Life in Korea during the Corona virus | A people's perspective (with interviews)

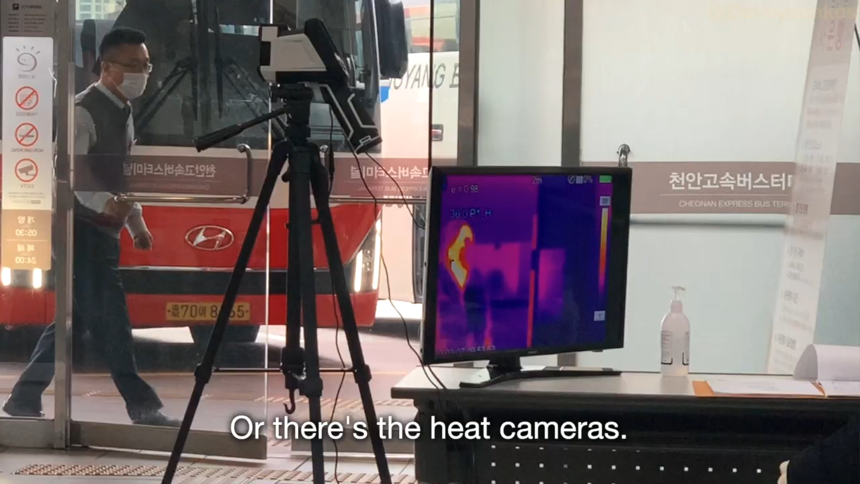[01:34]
If you where there's the heat cameras, we're washing our hands with gel everywhere.
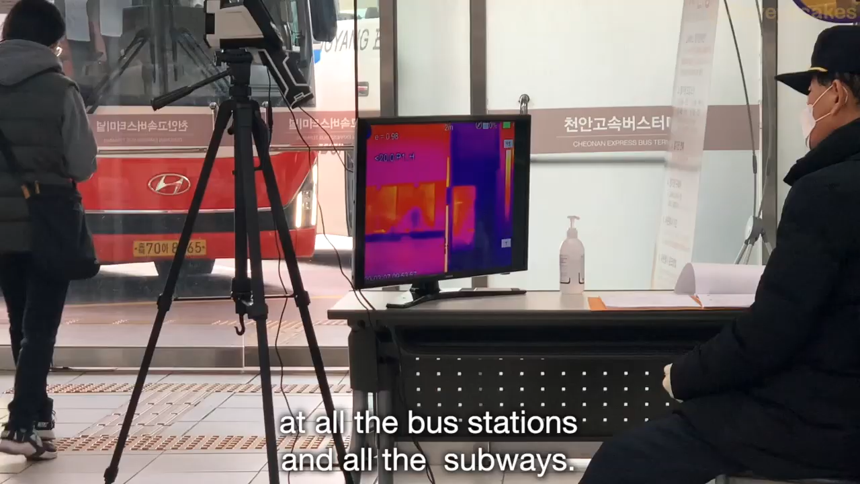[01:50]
That's a thermal imaging scanner at all the bus stations and all the subways,
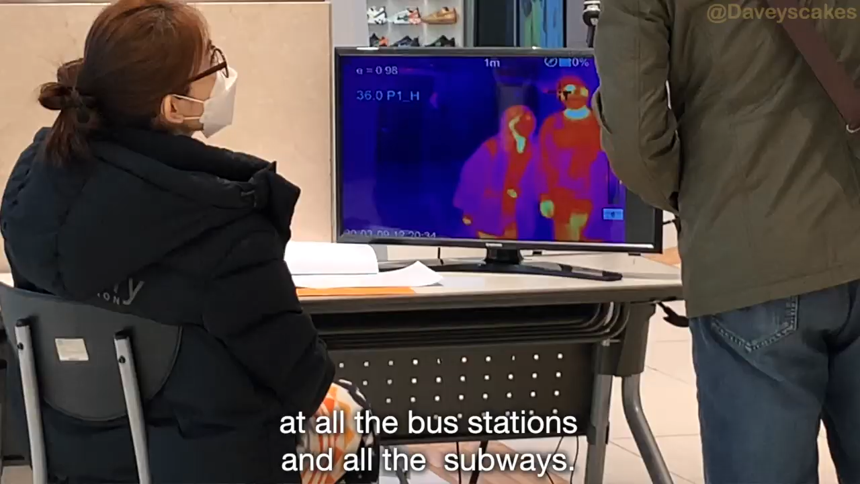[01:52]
making sure you don't have the fever, so you don't have corona.